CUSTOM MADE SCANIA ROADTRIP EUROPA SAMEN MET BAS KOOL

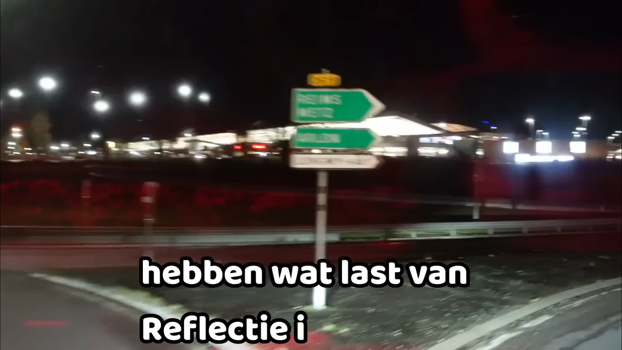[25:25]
Ja, niet Luxemburg Land. De groene borden hier ook geven de plaatsnaam.
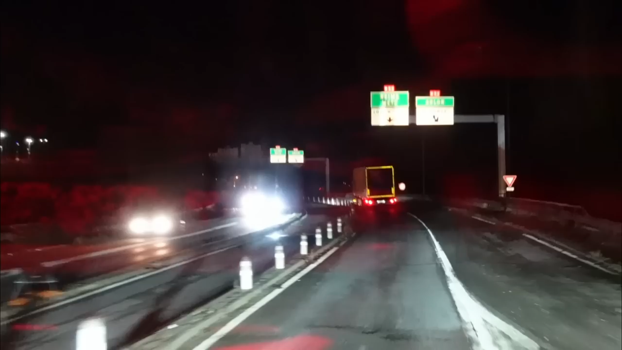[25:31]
De winter geven de regionale naam ook. En alleen blauw, dat is land. Dus dat is weer totaal anders dan bij ons. Ja. Ze houden wel van kleurtjes. Ja, en de lettergrootte. Ja, ja. Ik bedoel, bij ons hebben we een lettergrootte dat we zoiets hebben van... Ja, je kan het lezen. Je kan prima zien dat er Amerserdammer rondom staat. Maar hier hebben ze iets van... Ja. Ja. Dat is toch te klein. Dat moet eigenlijk twee keer zijn groot. Ja.
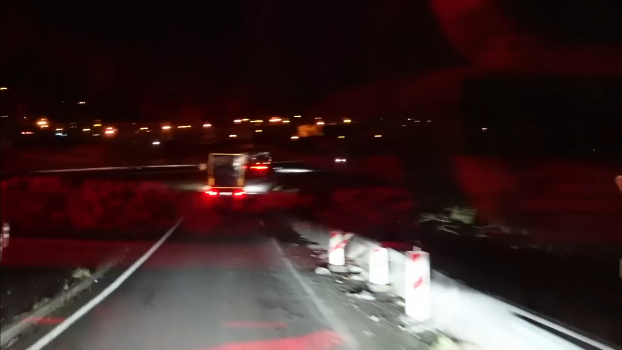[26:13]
Ja, dit is allemaal in hun ogen nog steeds snelweg. Ja hoor. Kom omhoog door. Kom omhoog door. Ik heb de rekening betaald nu.